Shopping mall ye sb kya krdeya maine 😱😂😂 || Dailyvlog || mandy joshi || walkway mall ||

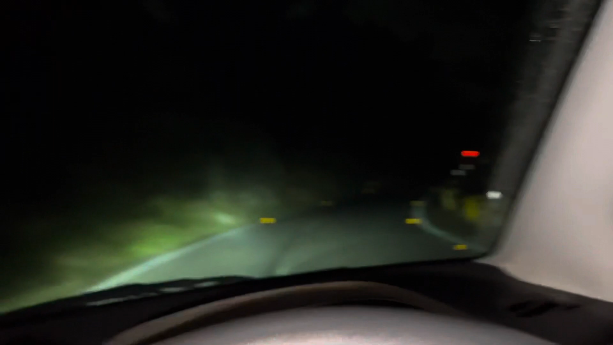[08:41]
तो गाइज आज हमारा फिर से नाइट आउट चल रहा है, देख रहे हो अंधेरे में चलते, अंधेरे में धुर्राड़े काटते हो निकाल रहे हैं।